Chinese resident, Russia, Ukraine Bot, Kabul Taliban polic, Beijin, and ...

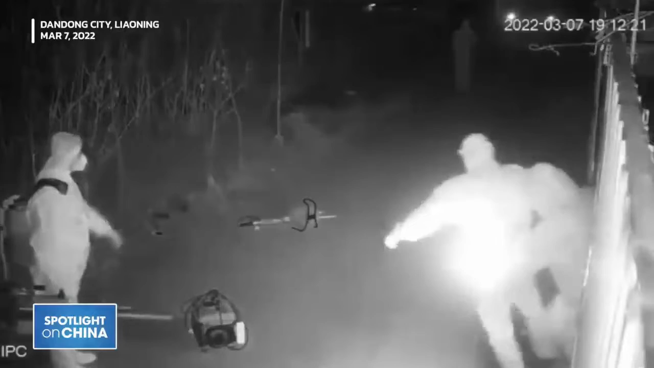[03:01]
Big Whites Take Cattle Away During the Night One more video about Big Whites was uploaded on July 2. It shows some anti-epidemic workers in hazmat suits took residents' goats during the night and then put them in a truck.
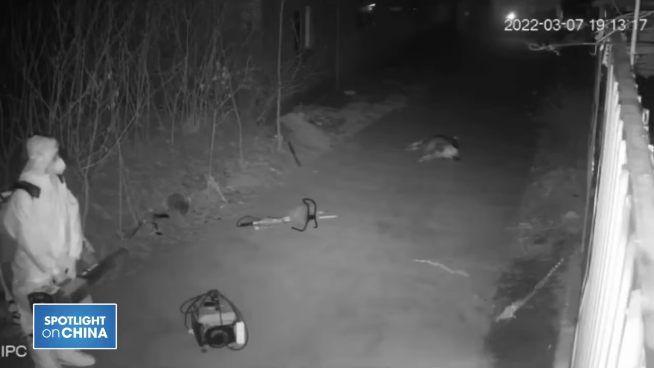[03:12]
This incident took place on March 7 in Dandong City, Liaoning Province.
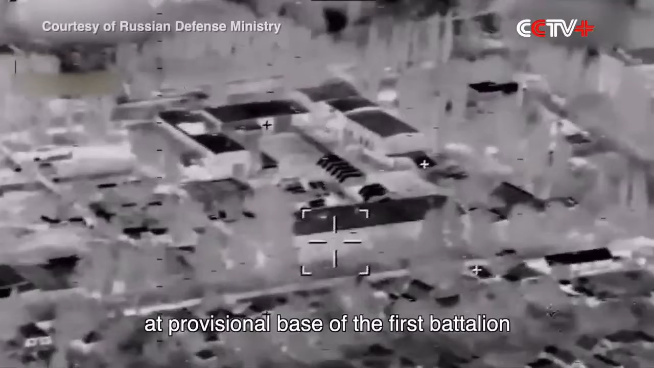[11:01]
Russian Aerospace Forces have launched a high-precision attack at provisional base of the 1st Battalion from the 30th Mechanized Brigade.
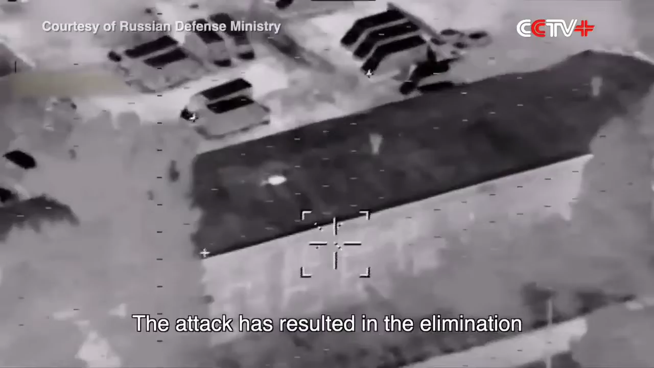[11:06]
The attack has resulted in the elimination of up to 120 Ukrainian servicemen and about 15 units of military equipment.